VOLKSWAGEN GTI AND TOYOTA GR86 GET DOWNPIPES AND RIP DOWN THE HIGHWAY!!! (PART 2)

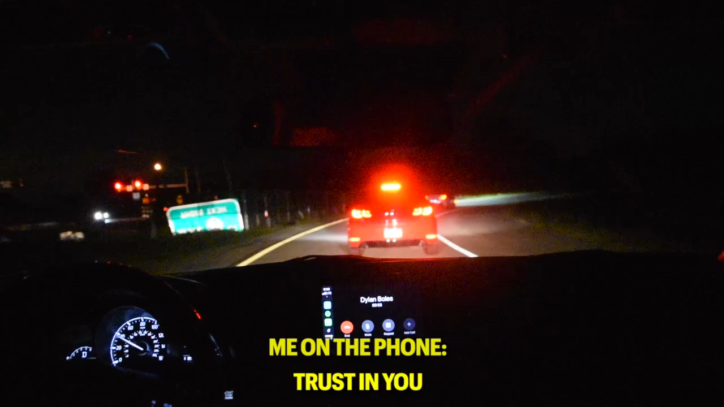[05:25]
Dude, did you get this shot? It's sick. All right, so obviously Ethan has joined us in his GR86.